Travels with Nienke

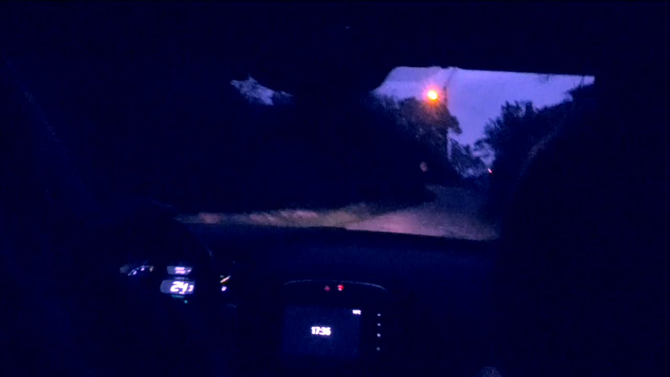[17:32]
And Elka driving, we traveled down a very bumpy road to see the world famous cascade.